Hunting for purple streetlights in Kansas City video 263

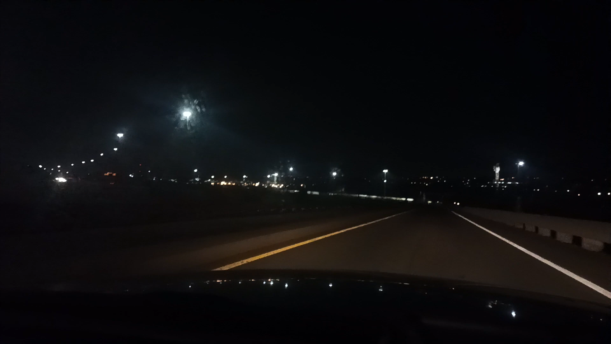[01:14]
and stuff I think it's interesting that there are so many purple streetlights near the river and near this area like that you know the industrial area it probably drains pretty well chemically like if they were it was like a chemical spill there are a lot of purple streetlights in this area in Kansas City it doesn't look like drainage is usually out that much of a problem in areas that are not even immediately by the river like the Missouri River okay so I'm getting on to I want to say I think 670 is what this is